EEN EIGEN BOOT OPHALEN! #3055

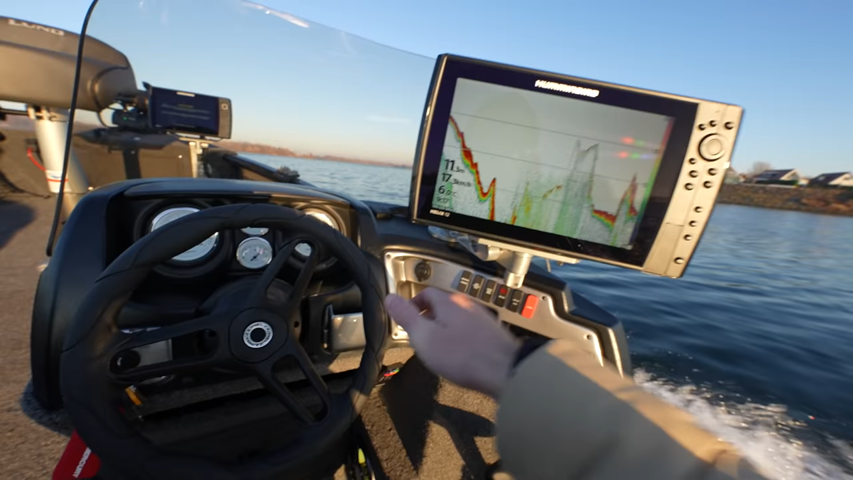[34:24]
Die fishfinder en alles. Oh, gas erop met het ding. Hoppa, gek. Oh, een paar golfjes.